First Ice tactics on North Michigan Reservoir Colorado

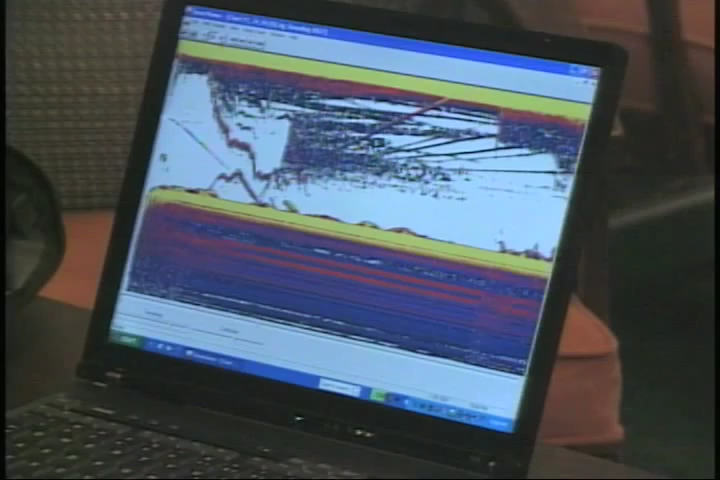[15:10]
We're going to leave it set about here for now, and right this line coming down is my lure right here, and I see this is a fish. Remember, when you're on the ice, ice fishing, unlike when you're in a boat, the fish aren't going to show up. These are all fish, and I'll tell you about that. The fish aren't going to necessarily show up as arcs, because that's because the boat passes over the fish. You've got the sonar sitting on the ice. The bottom is stationary. The sonar is stationary. Anything that changes the depth or moves has to be a fish or your lure.
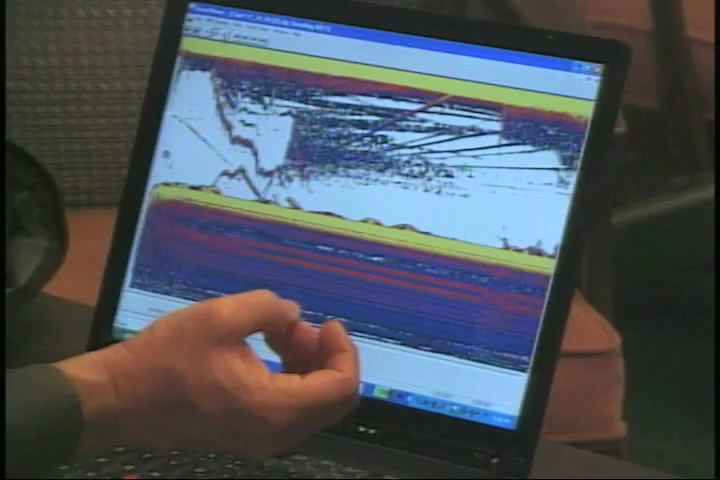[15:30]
Nothing else can happen down there because the boat's not rocking up and down. Right here, we've got a fish down on the bottom, this little hump here, and this is some fish activity here. This fish came up, swam up, went back down here. This is my lure as it's coming down, as I'm lowering it down. Never even got it down to bottom. Right here, this fish came up, hit that lure, and I caught that fish, and that's me taking that fish back up to the surface. Let's start moving this sonar now, just like if we were watching it on the sonar screen, and this is how it would scroll out.
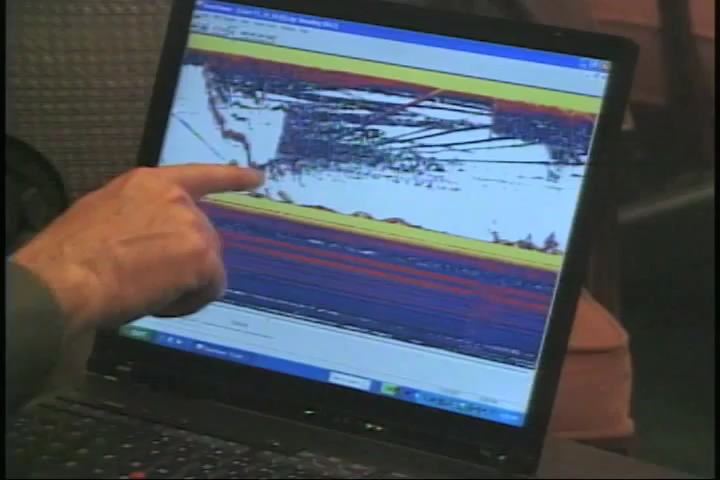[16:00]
Now, I've caught this fish. My lure is up here. I haven't put my lure back down, but see these humps on the bottom? This is the bottom.
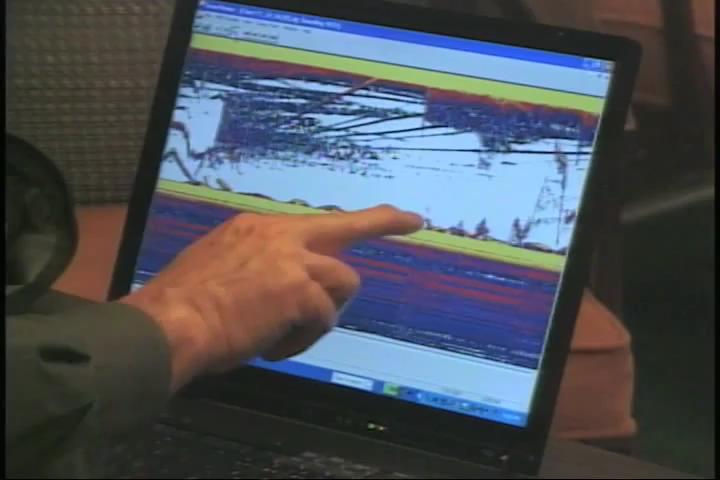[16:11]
Anything that comes up here while I'm ice fishing has to be a fish that's inside the cone of my sonar. So, I'm up here taking that fish off, and I see these fish down here. So, naturally, I'm getting excited. I know there's fish, active fish down here. So, here comes my lure back down, right here. And now, this is a fish right in here, and I'm jigging my lure just above that fish.
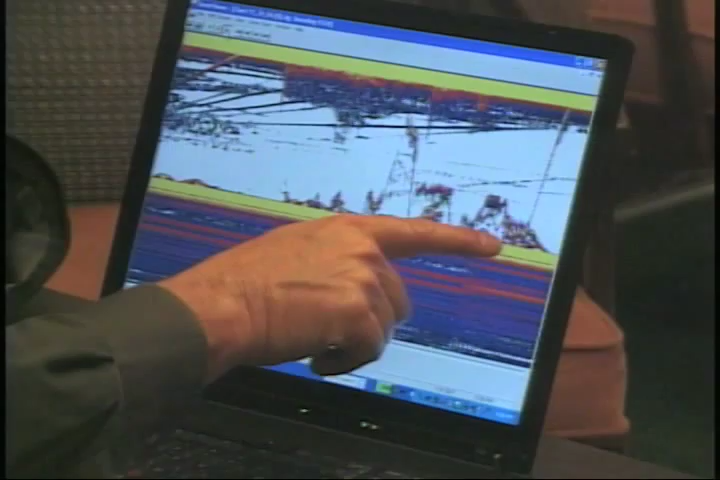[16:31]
Jigging it, and here the fish comes up, hits my lure, and I catch it, just like that. So, I'm watching these fish down here while I'm unhooking the one I caught when we were back here further.
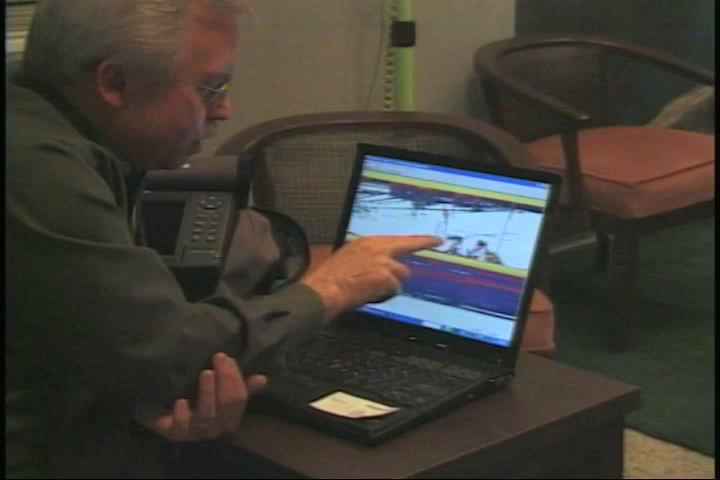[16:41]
Got down there, could see them down there. Saw them start to come up as I lowered the jig, lowered it just above him and jigged it. What else this did, I could see that fish coming up off bottom to go after my lure. So, I stopped the lure and let him come up to it.
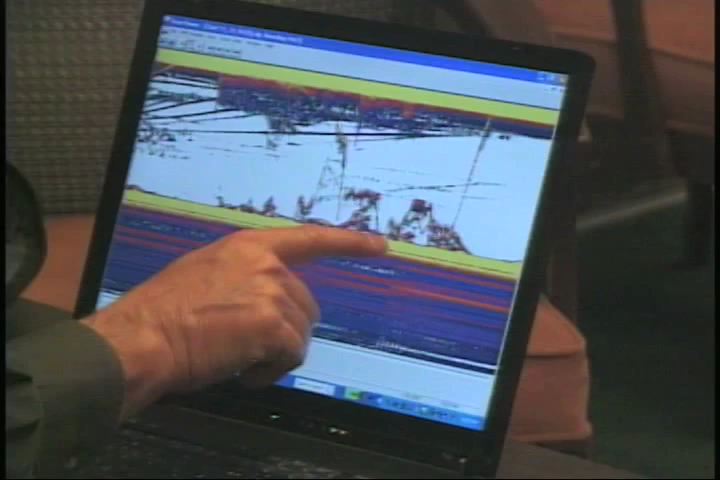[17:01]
Saw him start to follow it up. So, I lifted the lure, saw him follow it up. He started going back down. I lowered it back down, followed him on the sonar, and he hit it right there, and that's me landing him.